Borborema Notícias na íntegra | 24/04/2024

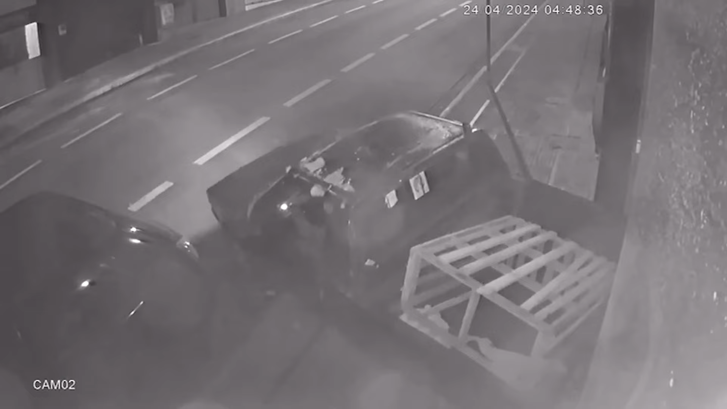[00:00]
Gangue da Marcha Ré volta a atacar em Campina.
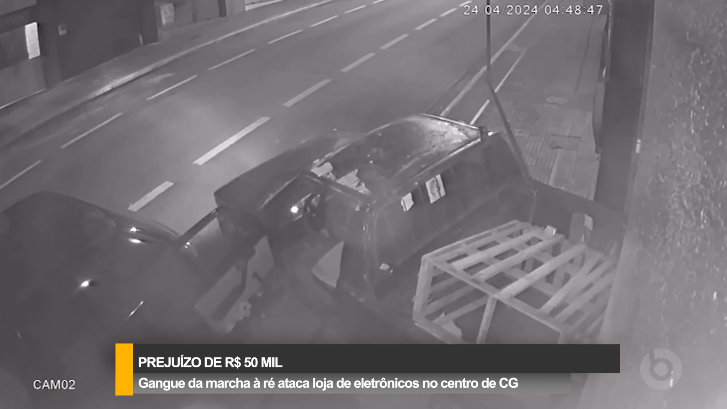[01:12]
Eles utilizaram uma picape Fiorino para derrubar, em uma ação de marcha a ré, a porta da loja de celulares, que fica na rua Cardoso Vieira, no centro de Campina Grande. A ação durou cerca de 3 minutos,
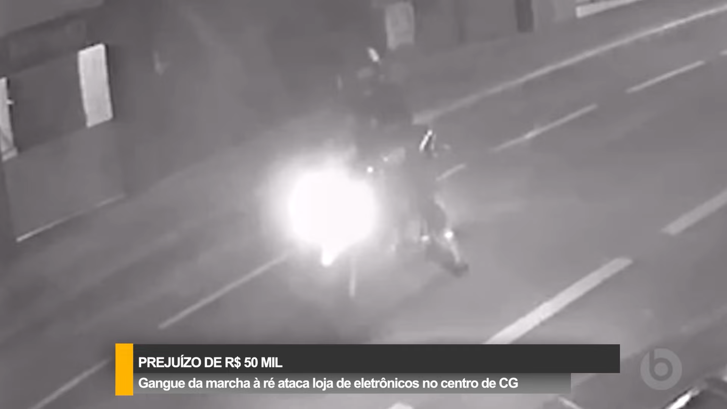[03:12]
Segundo a Polícia Militar, o vigilante acreditou que se tratava de um acidente e, quando se aproximou, foi rendido pelos bandidos. Durante a fuga, os criminosos deixaram um simulacro de pistola para trás.